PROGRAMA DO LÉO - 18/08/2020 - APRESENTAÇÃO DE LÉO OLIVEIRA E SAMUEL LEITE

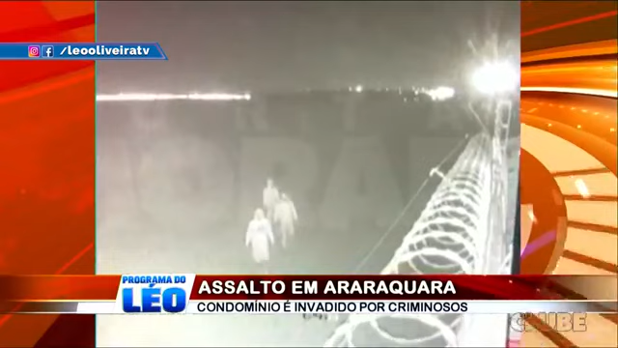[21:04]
Eles estavam armados e teriam cortado a cerca elétrica do residencial e pulado o muro, conseguido assim acesso à casa de um juiz de 44 anos. O homem se deparou com os bandidos dentro de seu quarto, onde foi amarrado. Enquanto isso, os invasores pegavam aparelhos eletrônicos,
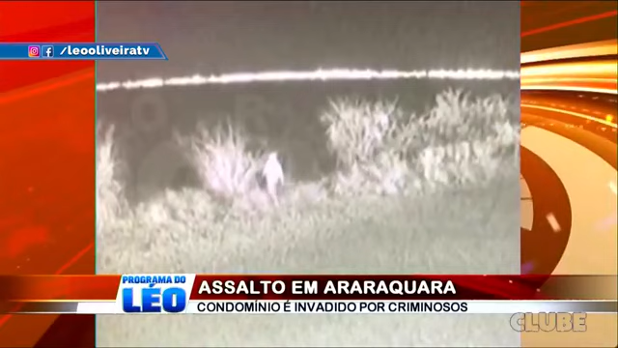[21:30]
Os assaltantes tentaram sair do local pela portaria, utilizando o cartão de acesso do morador, mas não conseguiram. Então, eles fugiram pelo muro e deixaram para trás os objetos e também o veículo roubado.